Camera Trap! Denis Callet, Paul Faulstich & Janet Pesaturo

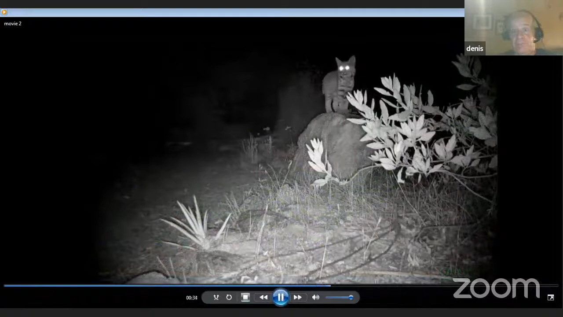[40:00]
It's not as intense. Then the, the mountain lion. I have a really intense Bobcat one. I could. Yeah. Yeah.